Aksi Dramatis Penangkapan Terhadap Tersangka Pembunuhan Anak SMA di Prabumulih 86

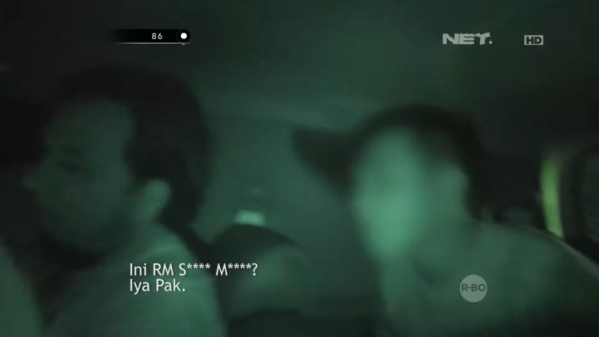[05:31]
Ini ya. Iya, biasa. Iya, di ujung situ makan bakso kan. Ini, itu. Ini rumah makan itu. Iya, Pak. Ya, kiri.
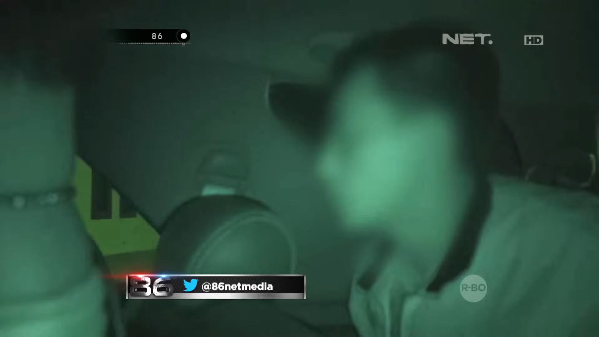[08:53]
Belok kanan. Belok kanan. Yang mana rumahnya nih? Itu, Pak. Yang mana? Nomor 2 di sebelah kiri itu, Pak. Yang mana? Di sebelah yang ada mobil ini, Pak. Mobil, sebelahnya lagi? Iya, Pak. Ini, yang kiri ini? Iya, Pak. Oke. Okay. Ya, turun. Go.